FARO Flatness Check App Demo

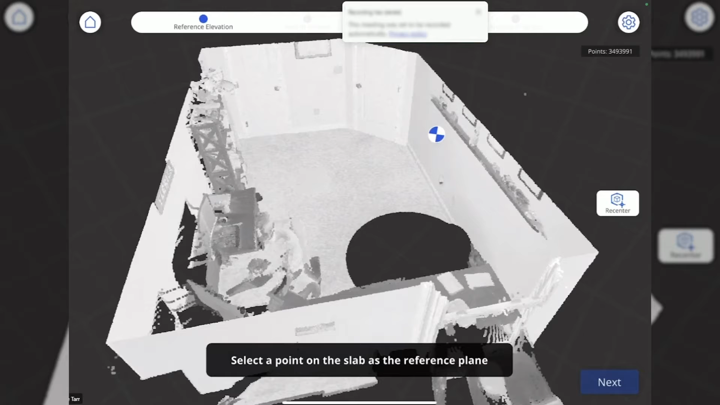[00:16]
you at the bottom of the screen so it's telling me to select a point on the slab as a reference plane.
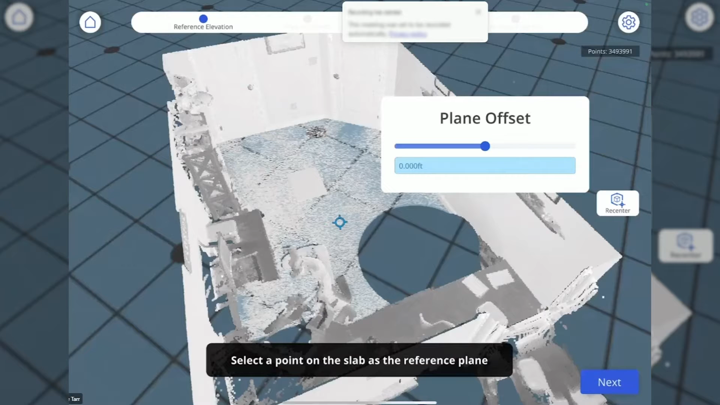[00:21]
So anywhere that I select here I'll select a few different ones you see it kind of cut the plane through my slab. This is kind of just a visual
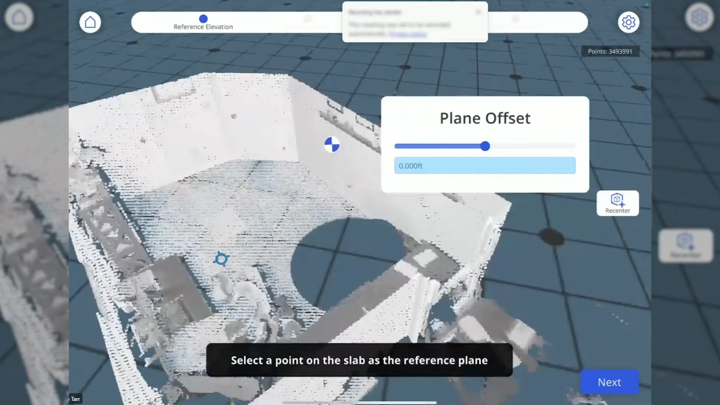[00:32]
marking and I'm going to select just right here in the middle. So I hit next again it puts me in a top-down view and it's telling me to choose an area of interest by selecting corners.
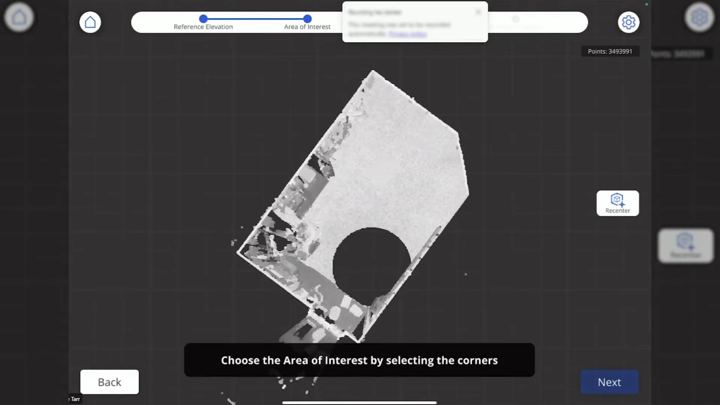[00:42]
This is just a tap one two three four all the way around the slab to isolate the area that I want to analyze.
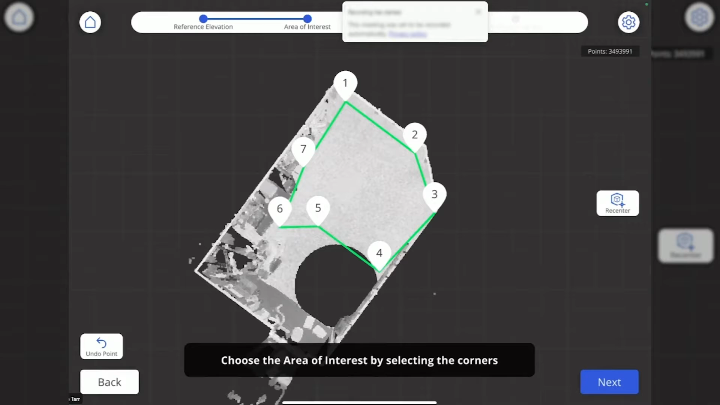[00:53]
Set your tolerance for
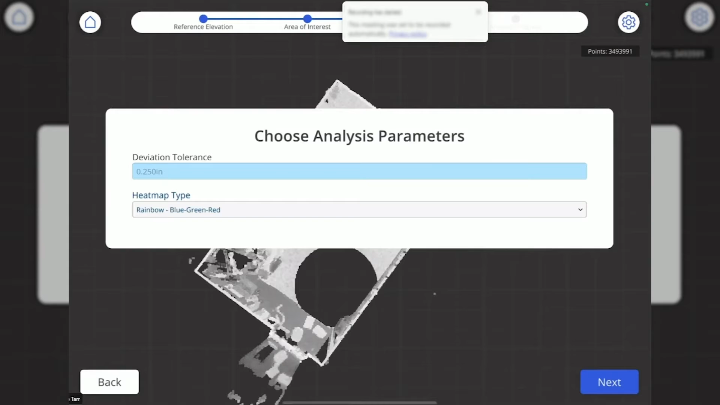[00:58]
a quarter inch and then hit next.
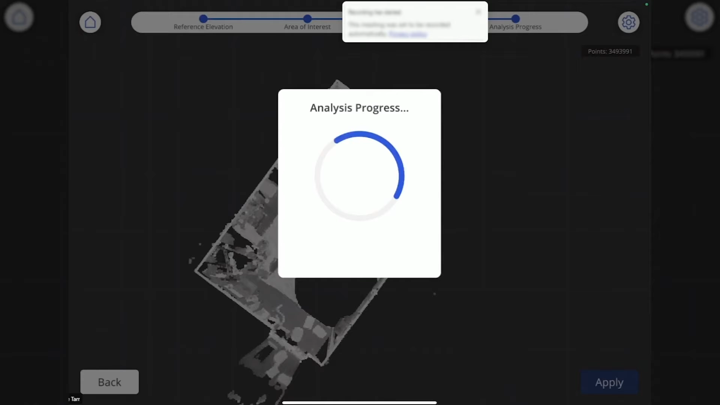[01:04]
So the analysis is just going to take a few seconds here and we've got a result.
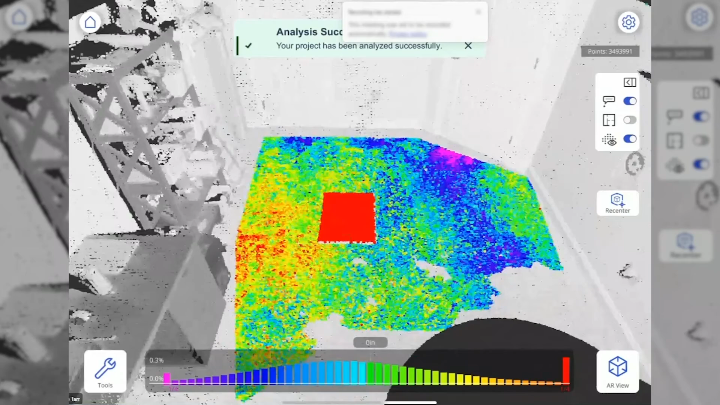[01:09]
So we can see of course we've got a
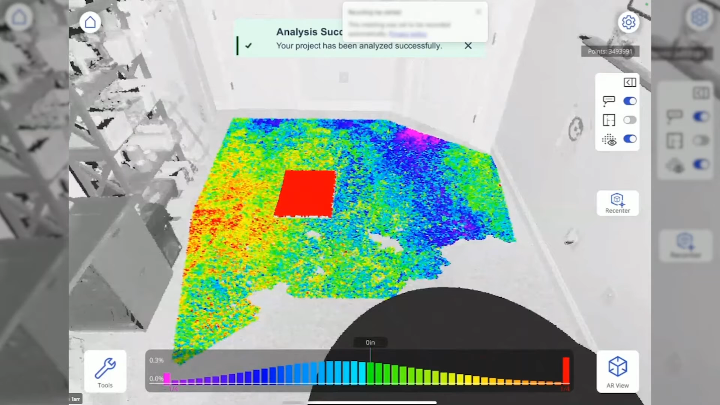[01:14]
legend across the bottom tells me what the colors mean.
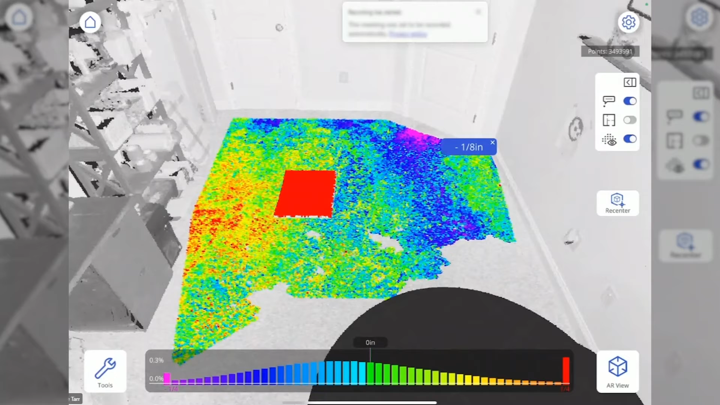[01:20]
Anywhere I tap on the screen is going to tell me what at that point it is higher low. I do have this spot right in the middle five-eighths and high.
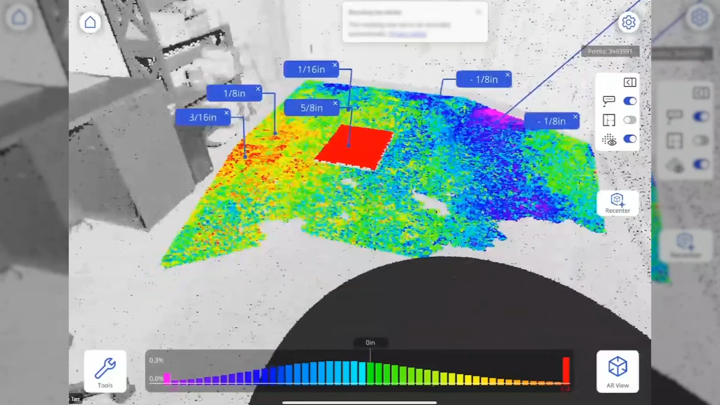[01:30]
This I purposely left a piece of cardboard laid on the floor to synthesize this. That's the first the first half of the analysis. Next is going to be the augmented reality view.
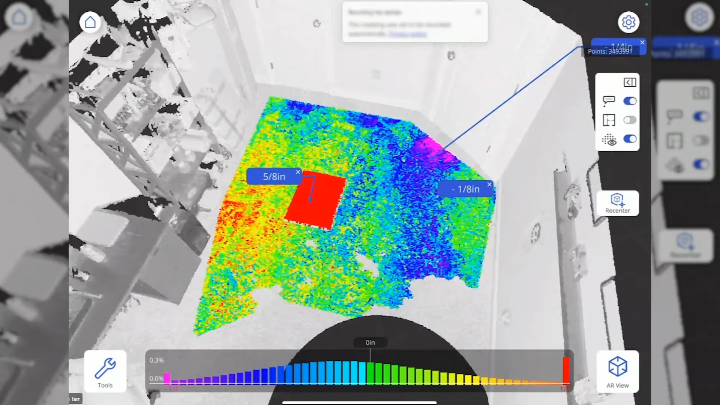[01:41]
I just tapped the ARV button that was in the top bottom right corner there and what it's going to do is it's going to walk me through a two-point alignment process.
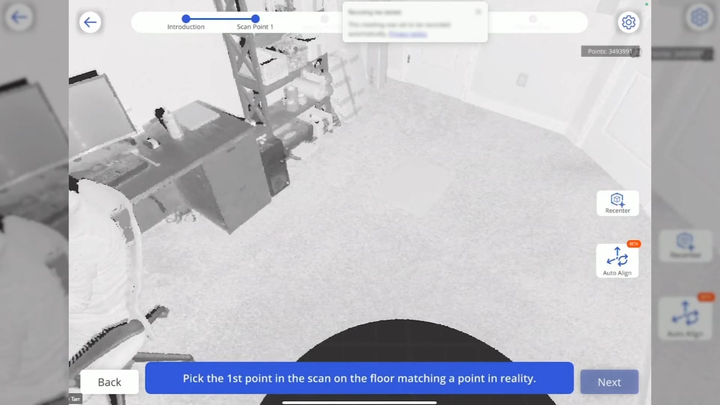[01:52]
It's telling me take the first point in the stand on the floor matching a point in reality. So for this case I'm just going to use the corners of this cardboard select my matching point.
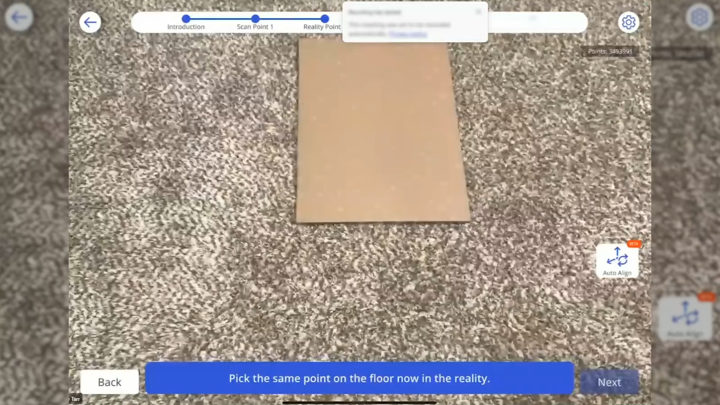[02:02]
Good.
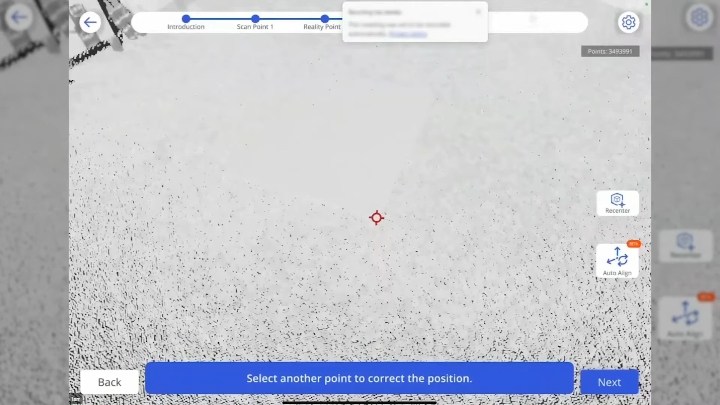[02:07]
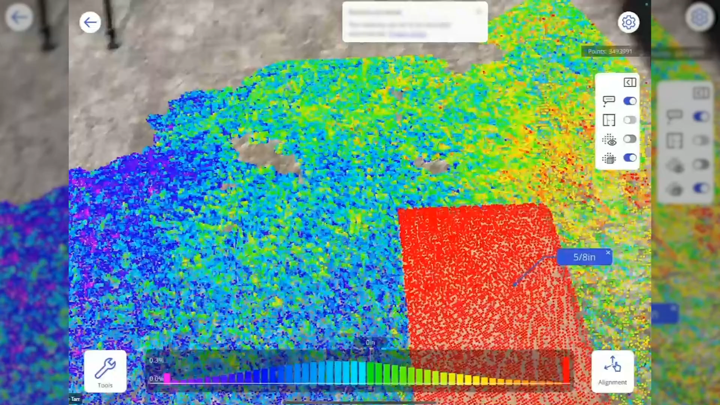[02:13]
So you see now I've got the augmented reality is displaying.
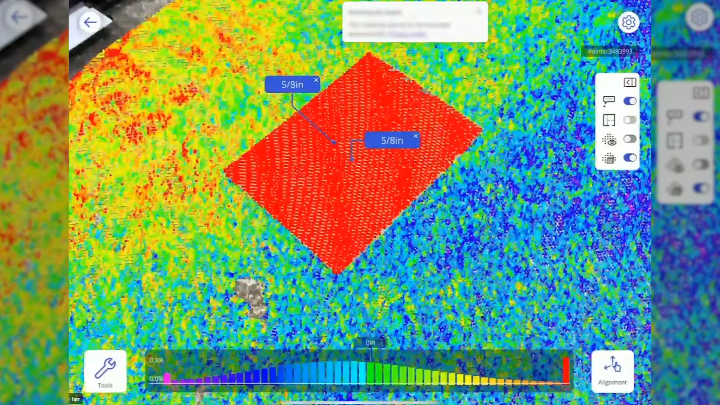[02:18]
If I'm walking around like this I can pretty easily point at all the high points and just take a can of spray paint mark off the high points low point.